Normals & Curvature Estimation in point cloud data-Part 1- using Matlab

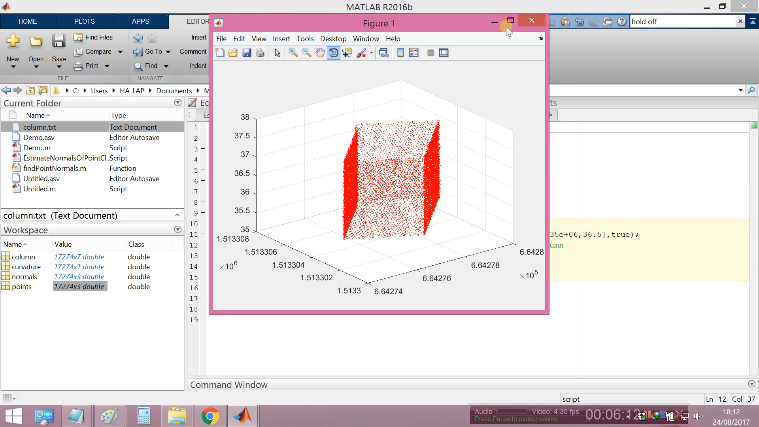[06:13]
you see you see this is the broad section of the column so I can find you see
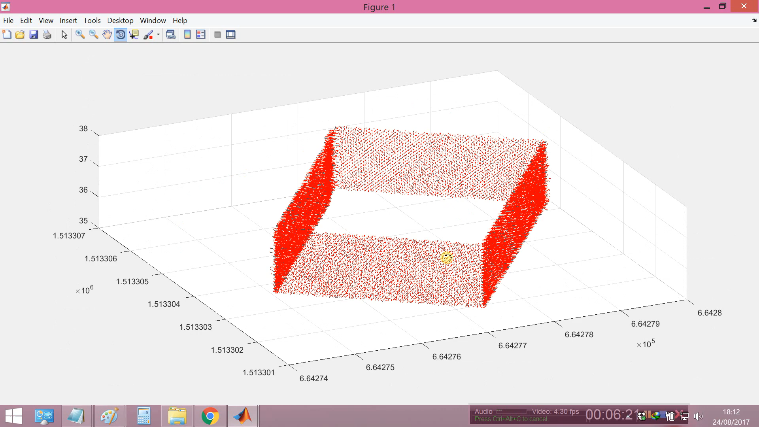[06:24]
so because I choose the center corner at the center inside of the column so
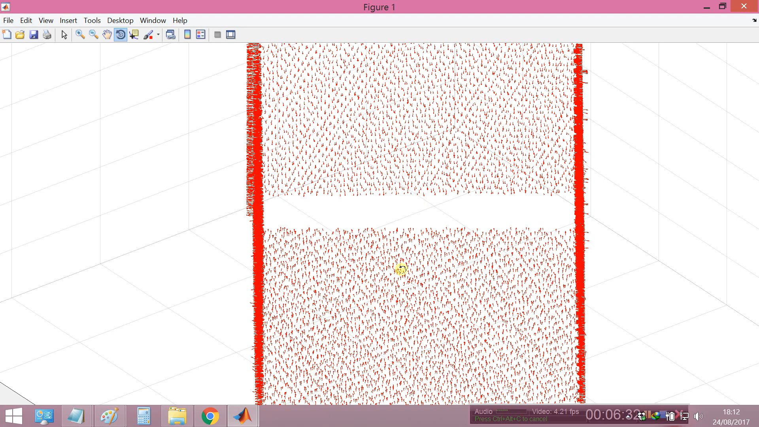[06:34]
all normal vector is go to work inside you can see